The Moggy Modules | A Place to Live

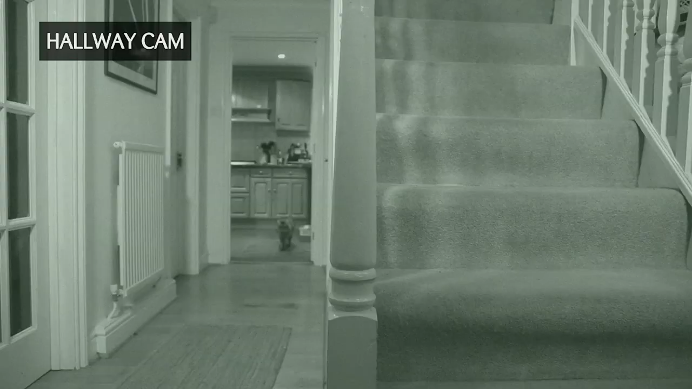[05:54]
With the latest in camera trap technology we're able to witness their sleeping pattern as they migrate from one room to the next seeking suitable and remote sites for more nap time. Late in the afternoon this cat spots an ideal scenario.